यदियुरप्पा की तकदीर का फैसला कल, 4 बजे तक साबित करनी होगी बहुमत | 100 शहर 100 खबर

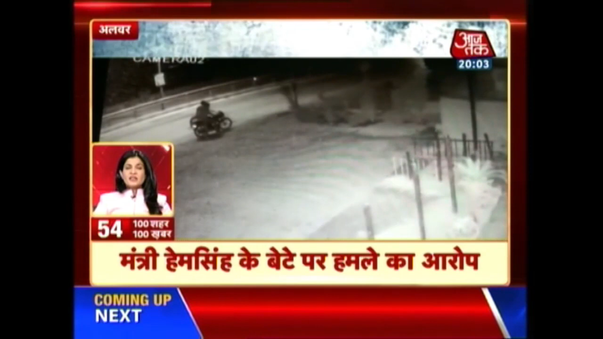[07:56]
अलवर में रेस्टरॉप पर दो अग्यात युवकोंने की पत्थर बाजी वादात सीसी टीवी में कैद मंत्री हेम सिंग के बेटे पर लगा हमलेकारो